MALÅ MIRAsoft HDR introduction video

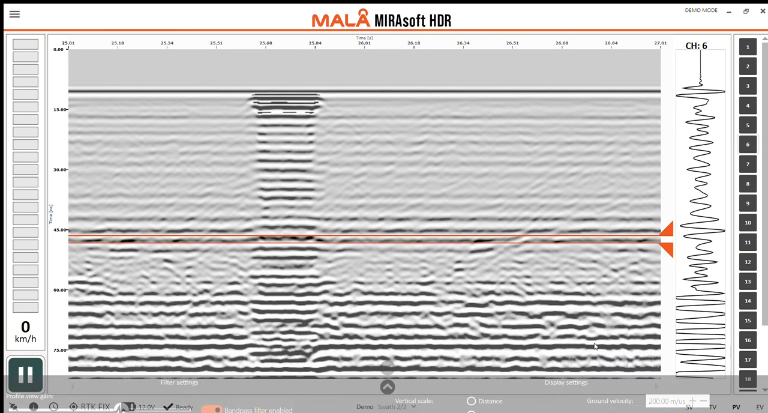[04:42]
Same thing for the top view, bring that gain up. You can also remove background noise easily. I can change the vertical scale for the profile view, showing either distance or time.
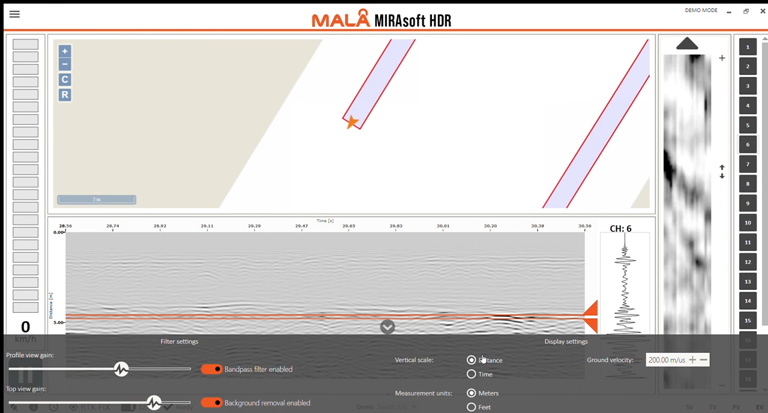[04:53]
And the measurement unit can be defined as either meters or feet. We can also define the ground velocity.
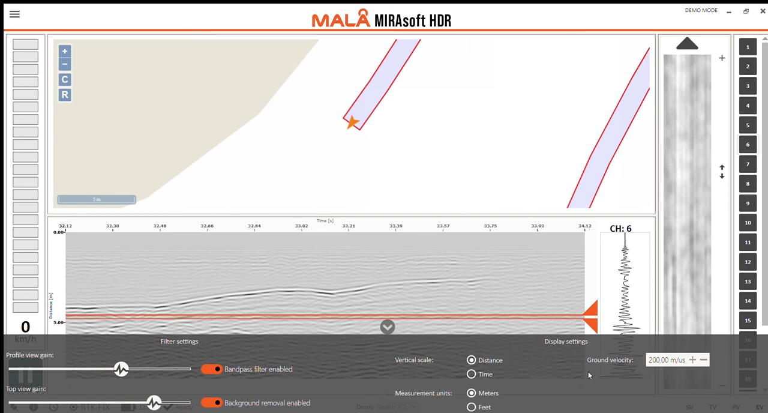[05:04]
Once the measurements are completed we can go back into the projects
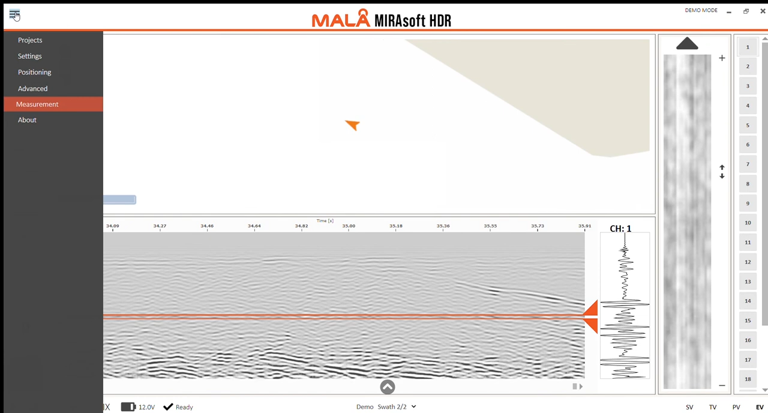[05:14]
pane and choose to export this data into our slicer.